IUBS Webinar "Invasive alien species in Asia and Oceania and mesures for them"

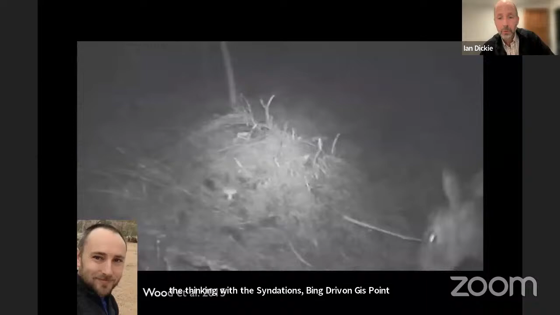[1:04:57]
where Jamie went out and put out night vision cameras focused on mushrooms.
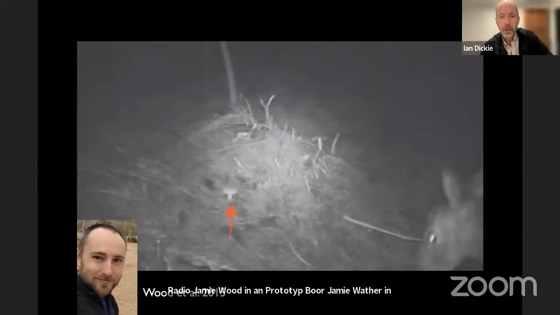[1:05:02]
And there's the mushroom there in the shot. And here you can see, if you're patient enough, there's a European red deer.
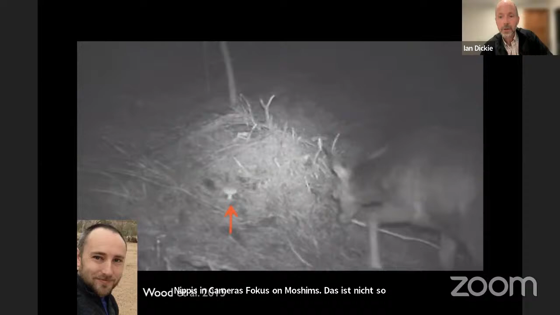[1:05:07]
Now remember, there are no native terrestrial mammals in New Zealand.
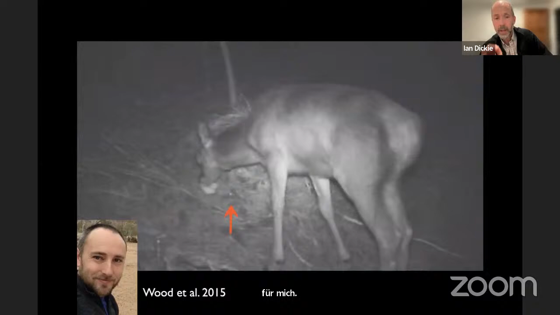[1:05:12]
All of our large mammals are introduced. So this is a European red deer clearly seeking out and eating the mushroom.
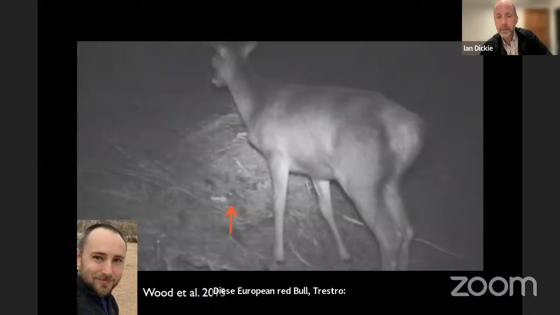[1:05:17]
And here we have actually another mammal.
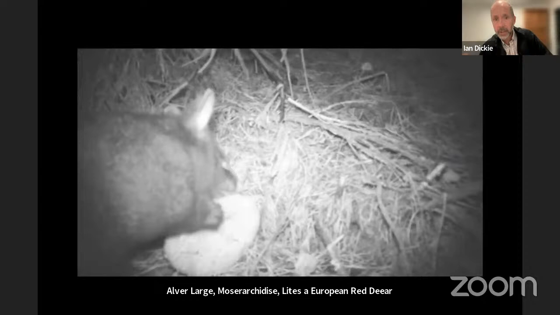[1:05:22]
This is an Australian brush-tailed possum, which is quite deliberately eating the gills.
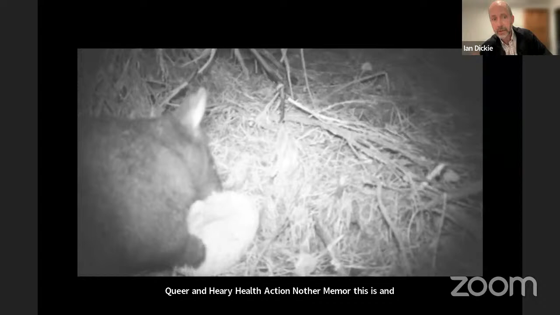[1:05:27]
So it's getting quite a substantial load of spores off of this mushroom.